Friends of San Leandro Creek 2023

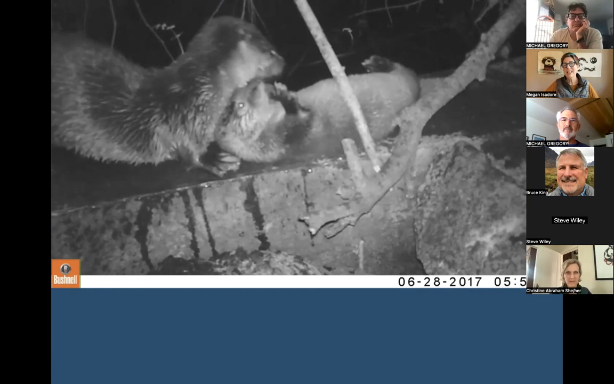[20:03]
This is the end of June. So this is a pretty young pup hanging out with mom. They're very dependent upon their mothers for everything. And they stick to them like blue. When they're born, their eyes are closed. They can't, they can't, as I said, they can't swim. They can't catch their own food. So their mom has to bring them fish in the den. And then after they're big enough like this, she's teaching her pup everything.
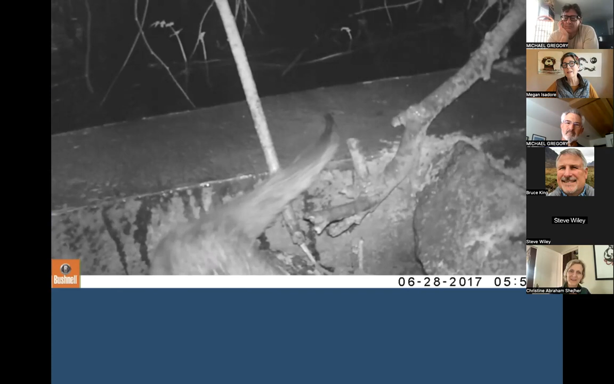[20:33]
She has to teach these little mammals how to hunt in the water. They have to learn how to hunt underwater and they have to learn what food is good,
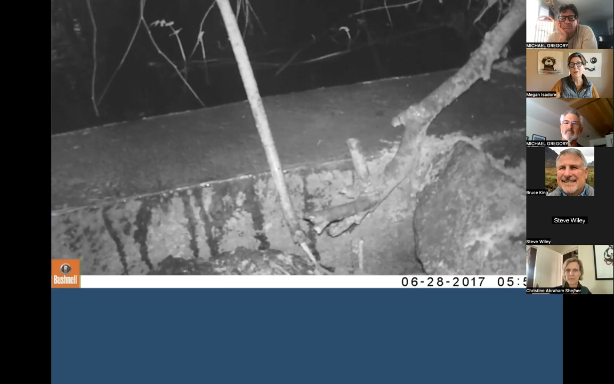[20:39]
what food that they can eat, and what doesn't work for them.
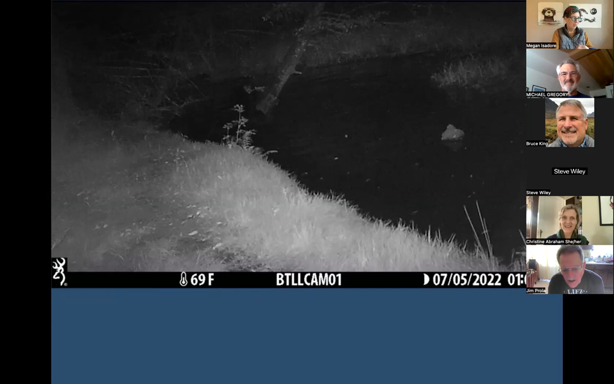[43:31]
And this is again, now I'm heading out a little bit from river otters at this moment because this is fabulous. This was in Marin up in our reservoirs. We've known for years that there's been one bear in Marin and that one bear had been seen for many years. But on our trail camera, we caught these two young bears playing in the summer of 22.
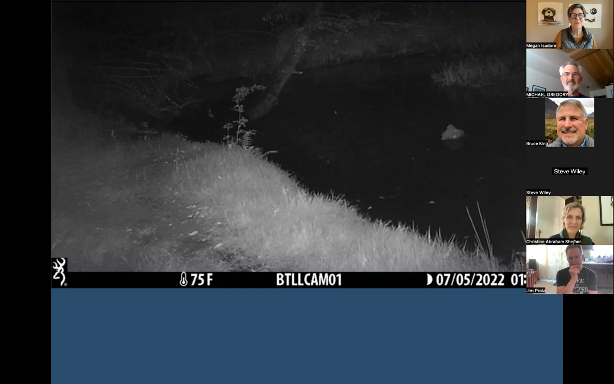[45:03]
So we saw those bears near our camera for a couple days and then they moved on and we haven't seen them at our camera since.